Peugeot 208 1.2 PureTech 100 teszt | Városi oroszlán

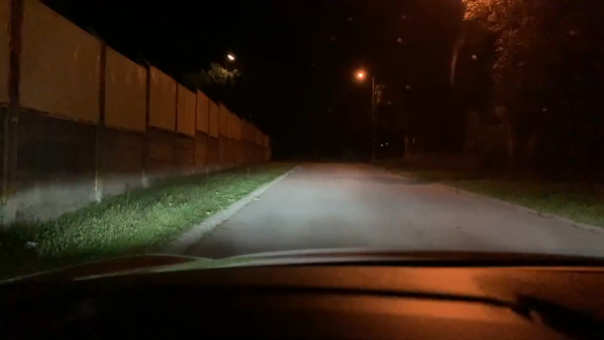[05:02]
és messzire a távolságival is jól lehet látni, tehát biztonságos vezetést eredményez. Ha beülünk ide, akkor egy teljes érdekesség fogad minket, ugyanis itt van ez a 3D-s iCockpit névre hallgató rendszer, illetve műszer egység, műszer fal.